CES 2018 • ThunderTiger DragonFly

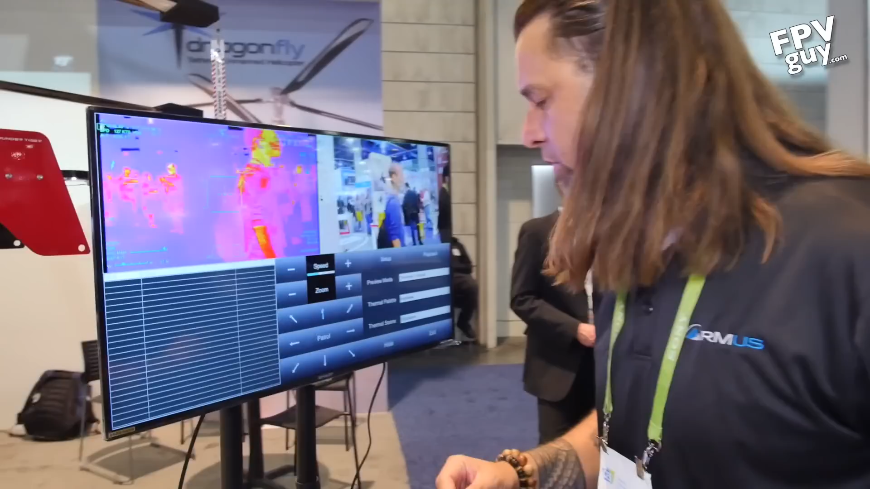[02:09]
And if we come over here on the UI, up here we're able to see thermal coming through, as well as RGB coming through.
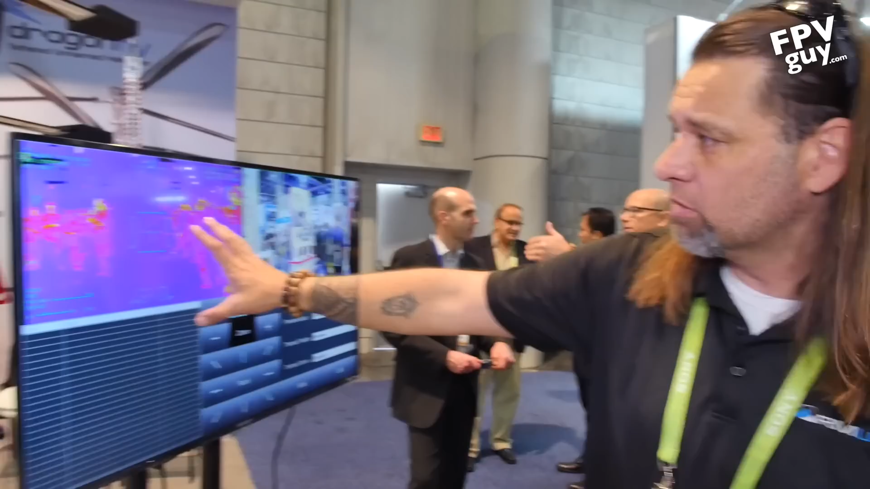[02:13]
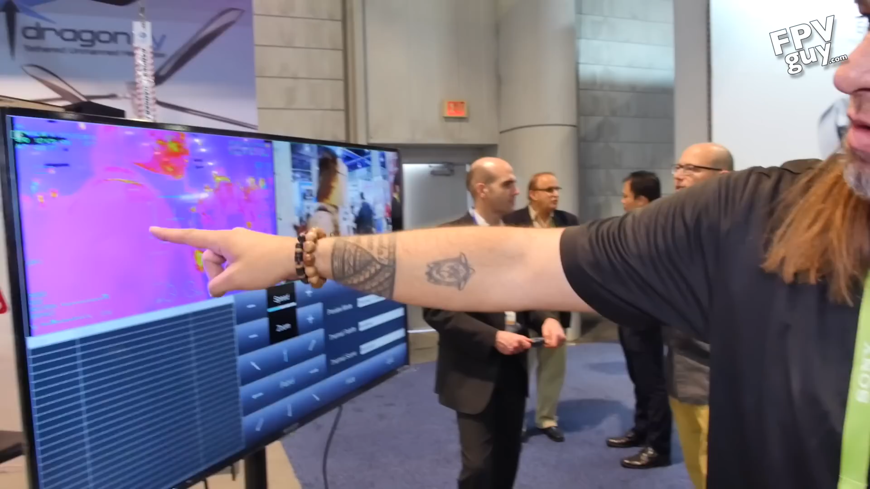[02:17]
But we have some smart software rolling around inside of the pod. And the software is able to pick up, we're able to see and pick up different pieces of heat.
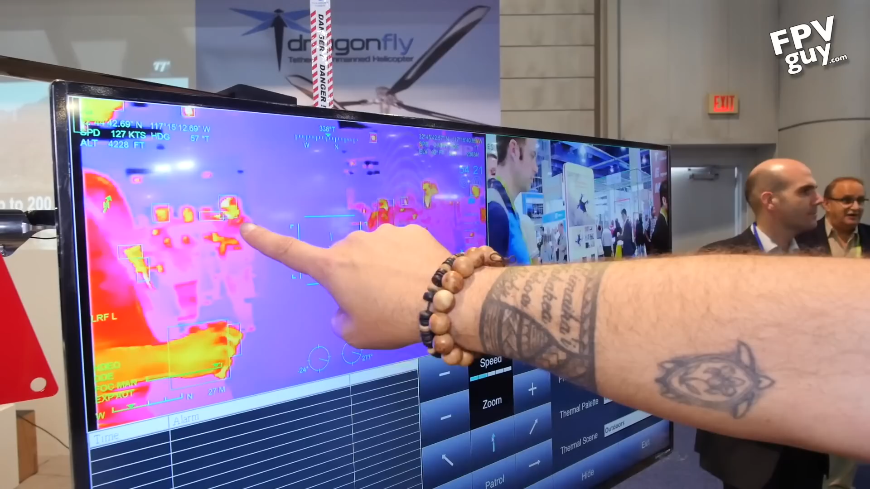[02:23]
And then there's some outlets that are coming along, you've got a position where the bird is. But this is the really neat part.
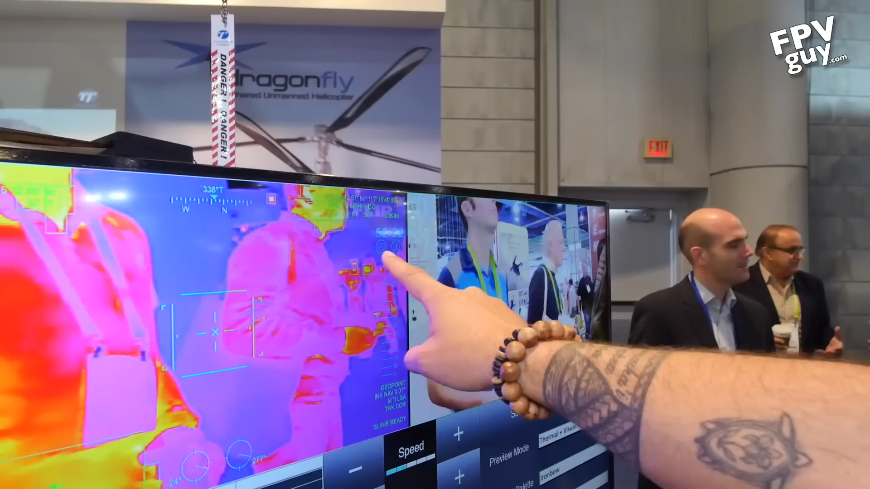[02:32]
And right here is the actual heartbeat sensor, actually giving some data and showing it on our UI.